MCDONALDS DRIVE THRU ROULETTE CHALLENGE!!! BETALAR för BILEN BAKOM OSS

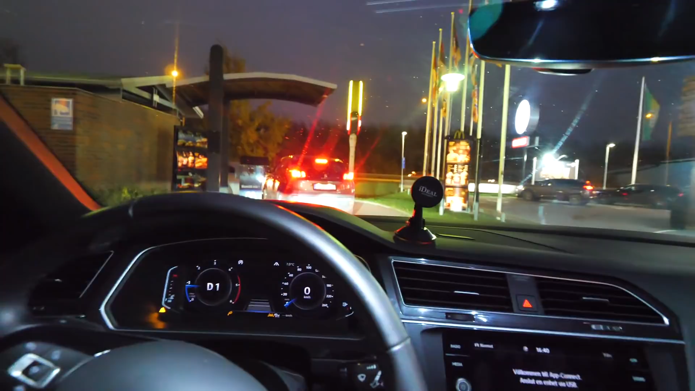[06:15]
Bilen framför, det ser ut att bara sitta en person i den bilen. Jag ser inte så bra här. Men varför ska han ha mat i hela familjen?